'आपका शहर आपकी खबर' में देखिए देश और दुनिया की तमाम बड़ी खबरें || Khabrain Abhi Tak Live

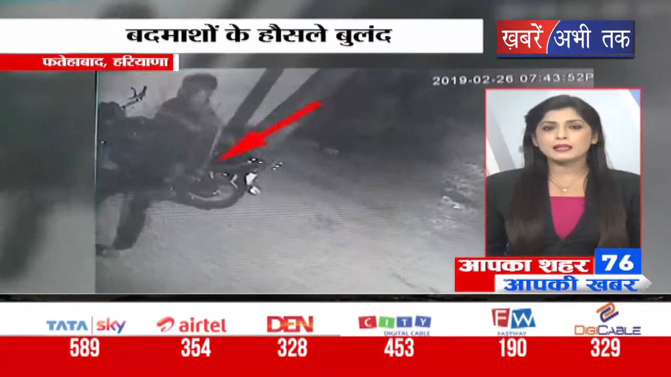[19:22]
पतिहाबाद के बाद नई बस्टैंड पर मोटिसाइकल के चोड़ी होने का मामला सामने आ है चोड़ी बारदाद सीजी टीवी कैमरे में कैद हो गई है चोड़ बाइक को बिना स्टार्ट के ही उठा कर ले गई